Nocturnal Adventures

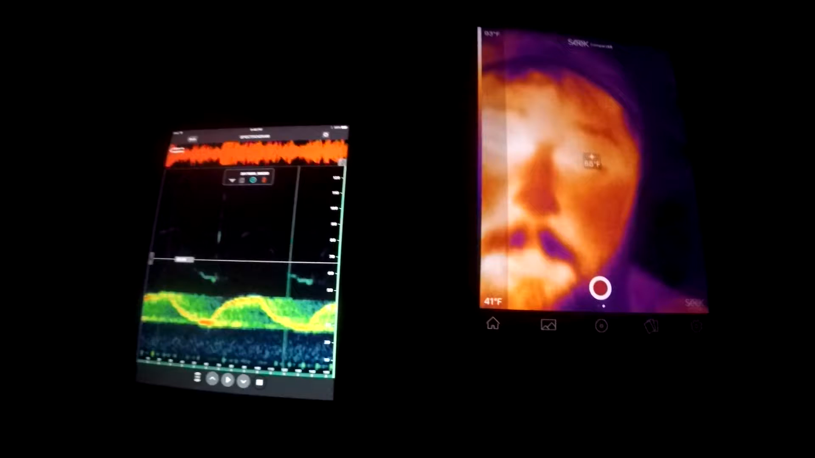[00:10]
So if you look up, it is completely dark, other than the projection screen to the left, but this camera kind of basically can see almost like it's daytime.
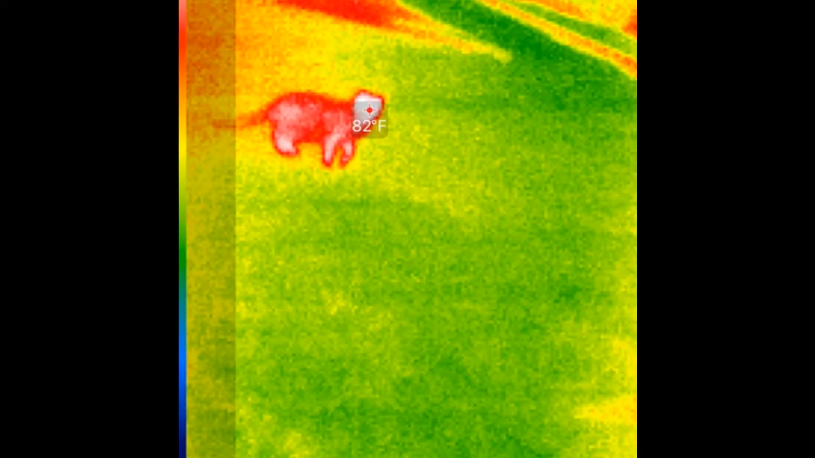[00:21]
On screen: spot 82°F
So what we're going to do is we are going to go through the forest on August 12th at 8.30.